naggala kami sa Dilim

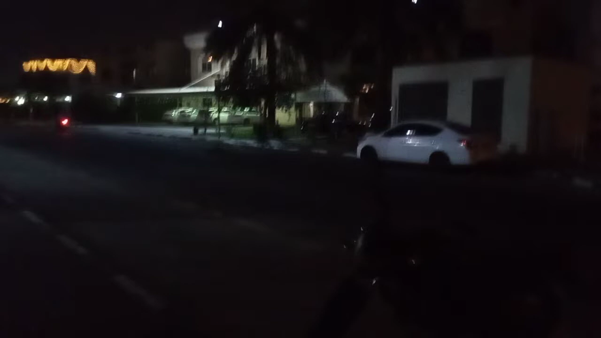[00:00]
Yan guys, bila-bila yan. Bila-bila ng mga lukal yan. Yan ang bahay ng mga lukal-lukal.